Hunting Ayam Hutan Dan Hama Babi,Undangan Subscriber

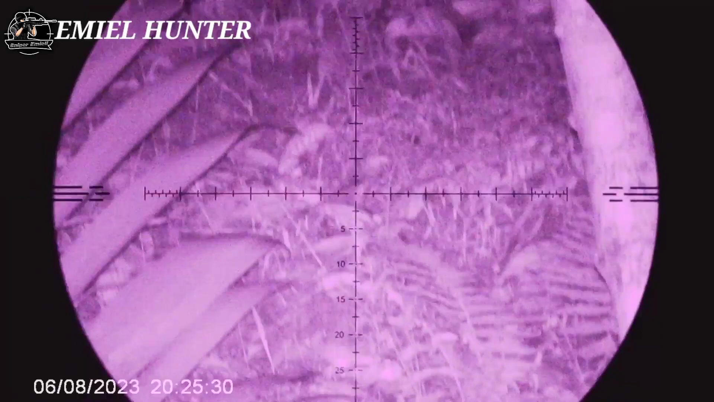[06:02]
Oke guys, di sini kita melakukan pengintaian, brother ya.
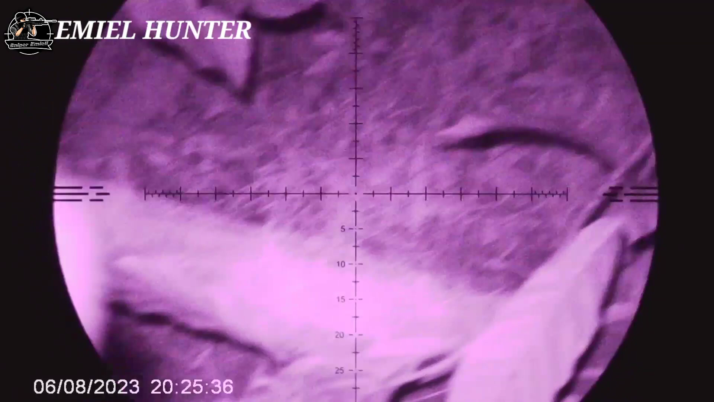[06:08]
Di sini kita nyanggung di tempat kubangan babi, bro ya.
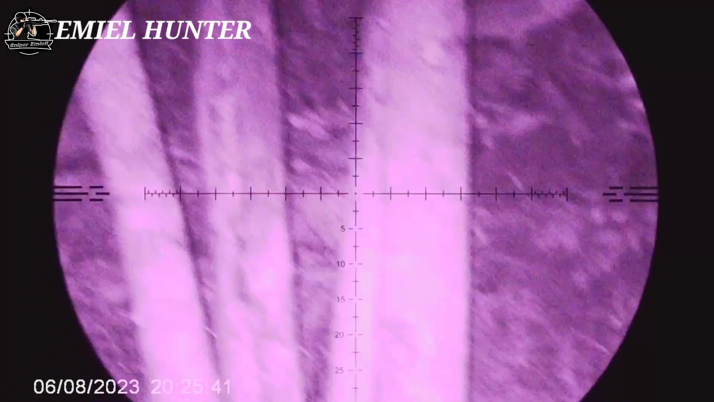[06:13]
Untuk malam hari ini sudah menunjukkan pukul 20 lewat 25 menit, bro ya. Itu ada terdeteksi di kamera NV, bro ya. Sepertinya malam hari ini kita hapus, bro ya. Enggak ada tanda-tanda masuk di sini.
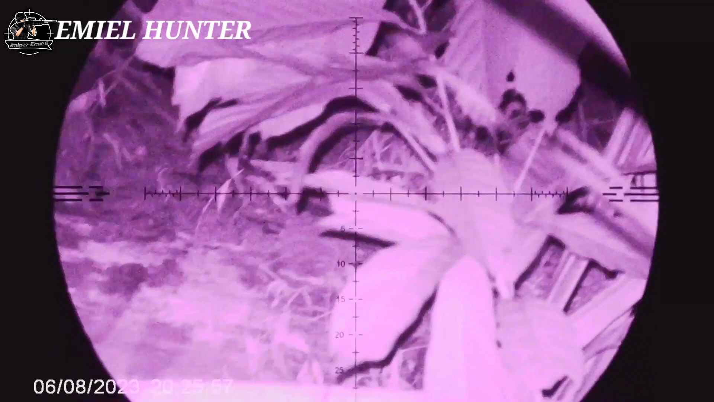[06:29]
Di kubangan ini sepertinya hari ini dia free datang ke sini, bro ya.